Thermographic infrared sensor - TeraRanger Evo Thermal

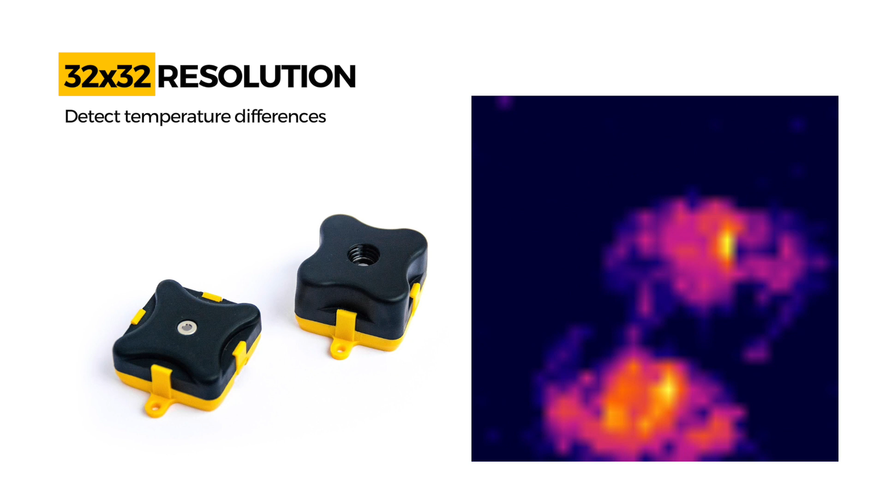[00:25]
Detect temperature differences in your environment with a 32x32 pixel resolution.